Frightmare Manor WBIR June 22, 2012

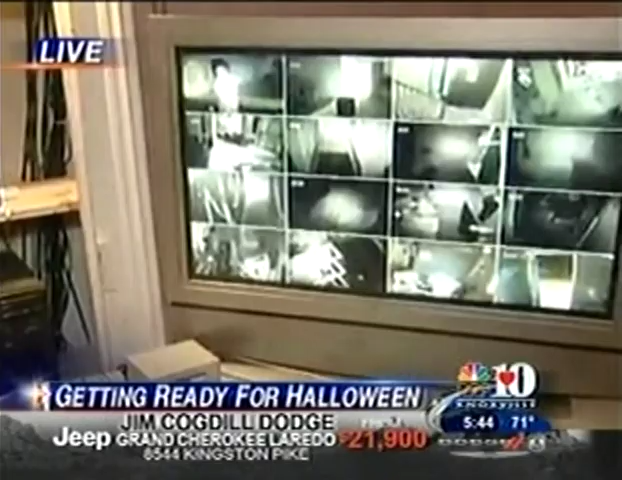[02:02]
Although our actors are trying very hard to kill you when you're in our attractions, we also have some security that's here keeping a safe watch on your back and making sure that everything's going smoothly.
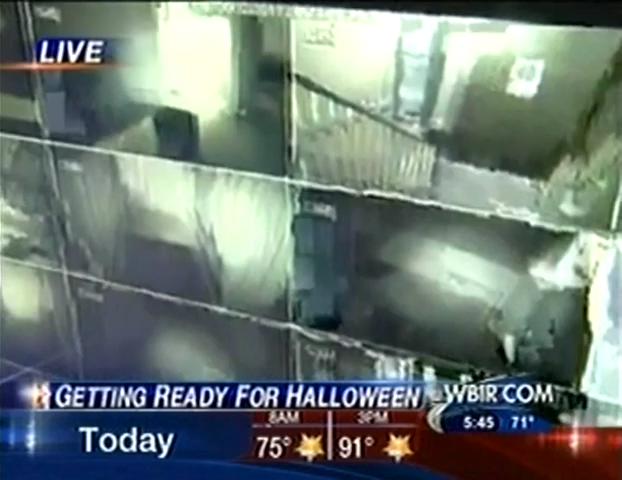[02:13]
We have over 32 cameras just on the manor attraction itself. On the entire property, we have over 120.
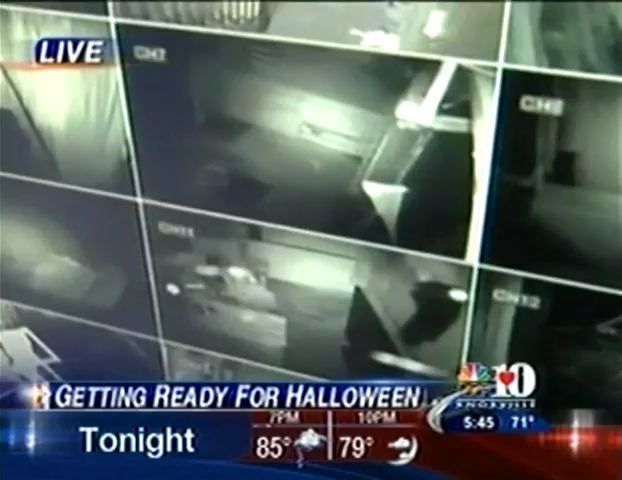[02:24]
And so when a group comes through, we can follow them through each scene, zoom in, take a look. Oh, wow. Oh, yeah. We can go through and make sure everything's running smoothly. If something isn't running smoothly, we can have someone with face-to-face contact with that individual within about 10 seconds. That's awesome.
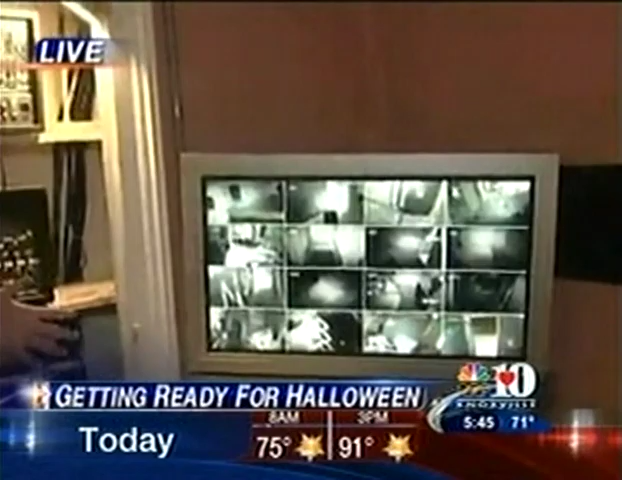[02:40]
So we try to keep everything real safe and keep tabs on everything.
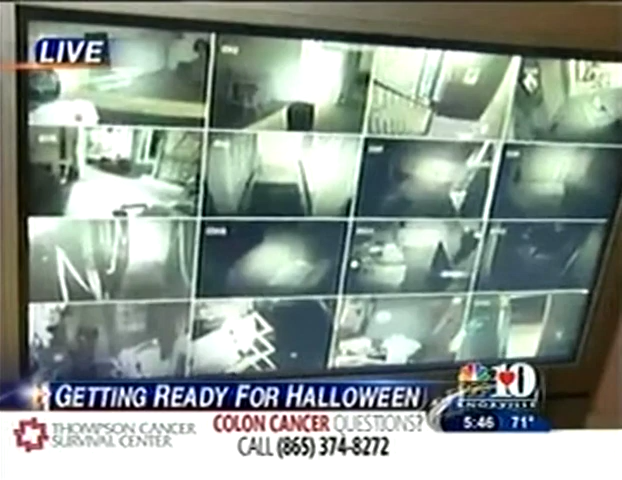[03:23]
You have people running through all the scenes, and you'll just see blurs going through all the scenes here.